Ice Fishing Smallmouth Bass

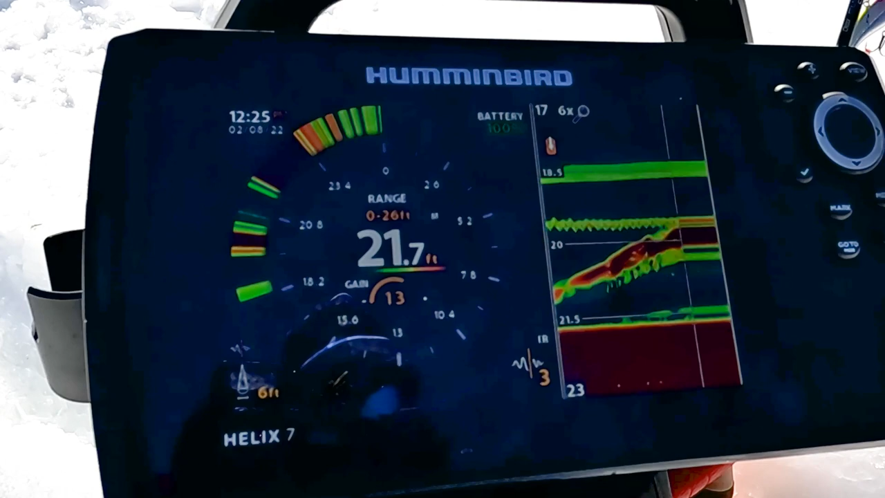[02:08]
On screen: depth 21.7 ft
they'll cover up your jig where it's like you can't tell the difference between your jig and the fish but they still don't have it. Then all of a sudden another fish shows up on the screen and they bite it.